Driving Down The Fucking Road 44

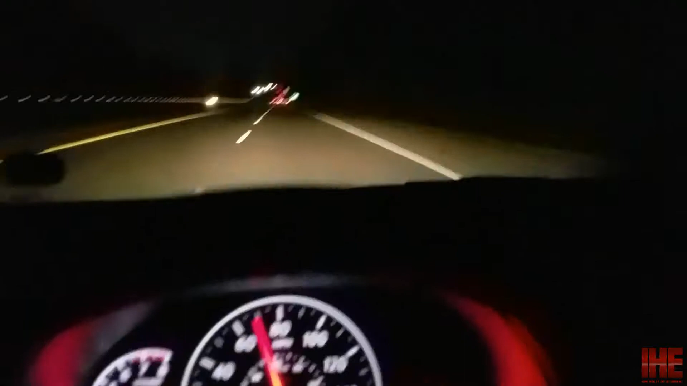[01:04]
Not really sure why. Just keeps doing it. Yeah, wait. Hold on. He did it again, but I wasn't ready.
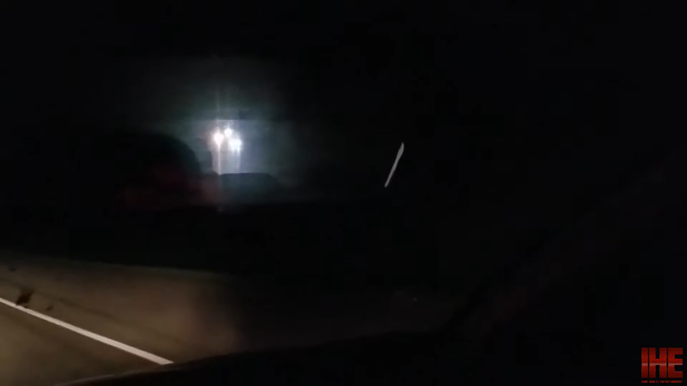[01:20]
So, yeah, I don't know. Yeah, he's not gonna do it. Now that I have the camera on, he's not gonna do it. Pisses me off. It's like, is there a particular reason why you're trying to be an asshole? Or maybe you're not trying, I don't know, you're just being an asshole. Oh, look, here comes One-Eyed Jack.
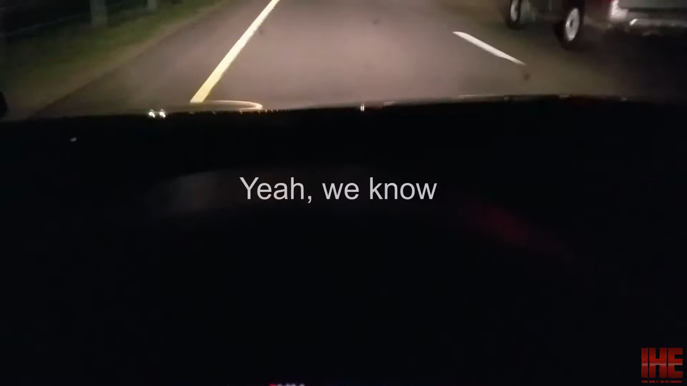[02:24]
Yeah, he's not gonna do it now. Fucking asshole.
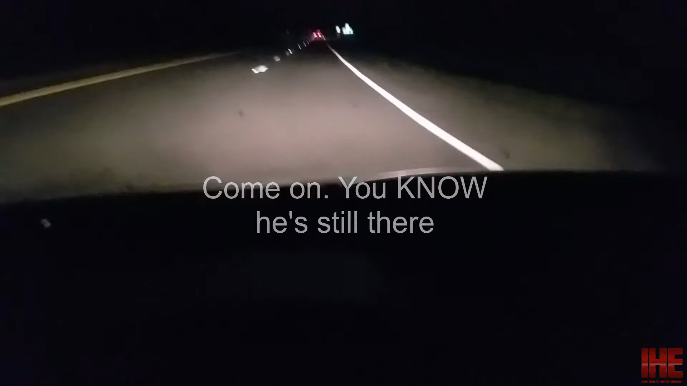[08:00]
Which is fine with me, because it means he wasn't fucking flashing his brights at me anymore. And see, he was far enough back. It was like, are you talking to me? Well, there's only 50,000 other cars here, so maybe you're talking to me.
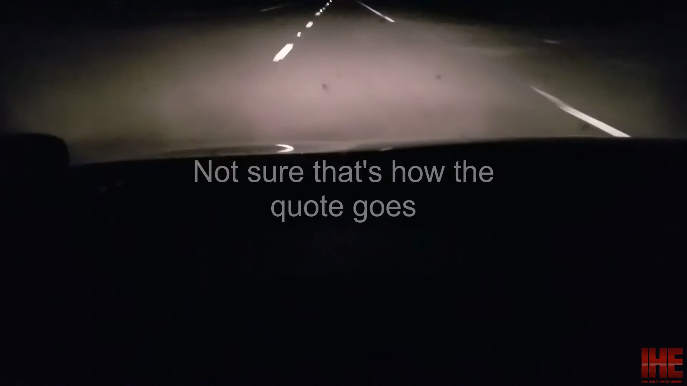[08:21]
But seriously, why you gotta do that? This is one of those things I can't explain, you know? It just doesn't make any sense. It's people being stupid. So, yeah. Anyway. Sorry for just droning on and on about this, but, it's... That kind of shit's irritating, you know?
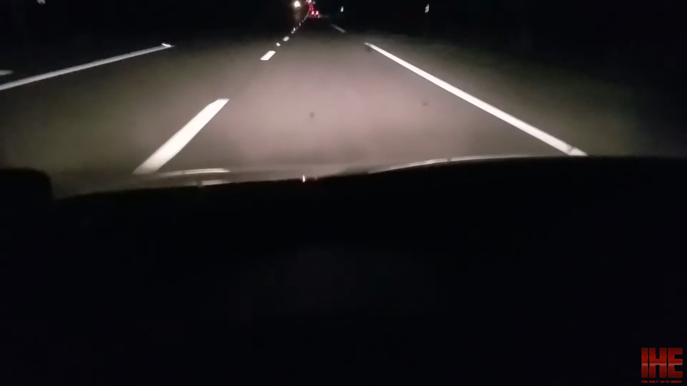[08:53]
And, Yeah, go ahead and pass me. Go on. Do it.
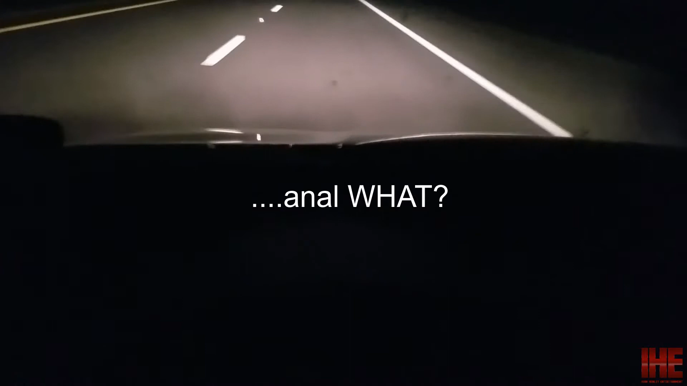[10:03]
Wait a second. He ran the red light. He ran the fucking red light. Wow. Wow, stay classy, dude. Jesus Christ, look at this. Son of a fucking bitch. Oh, Lord. The joys of driving.